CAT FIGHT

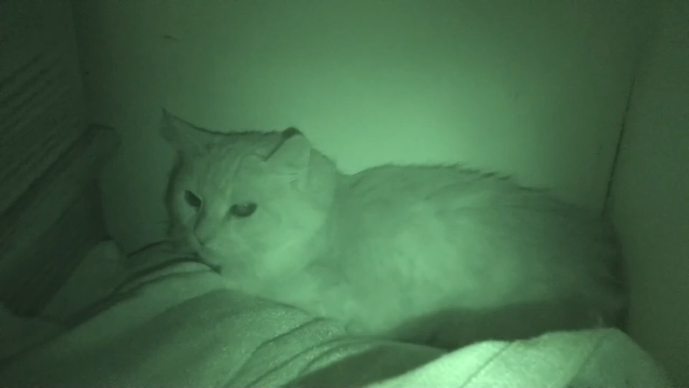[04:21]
She's been out. She's been out. I don't know why she went back to her corner. I'll try and pet her.
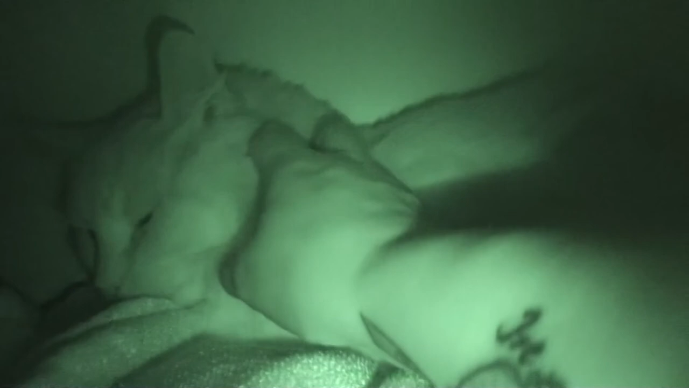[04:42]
Hey Mama. Hi baby girl. Okay I'm gonna turn the camera off because I'm gonna try moving her and she does not like being picked up.
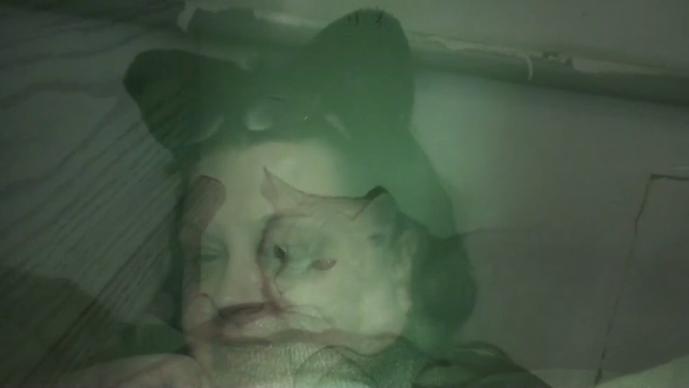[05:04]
I really need her to to mingle with us to to get to know that we're not gonna hurt her and I don't quite know how to do that.